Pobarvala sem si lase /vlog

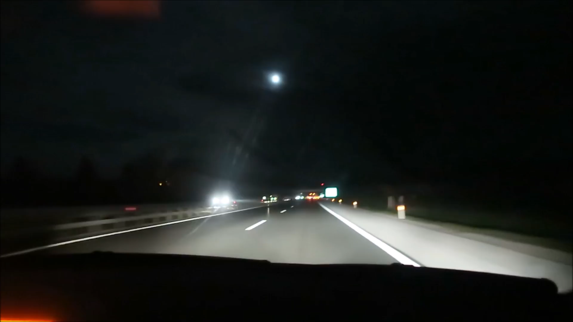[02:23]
Živjo, za kamero, Marija z Mosta snema temo in cesto, Anja Suska za volanom. Gremo v Ljubljano, ker jutri je suskin zajtr.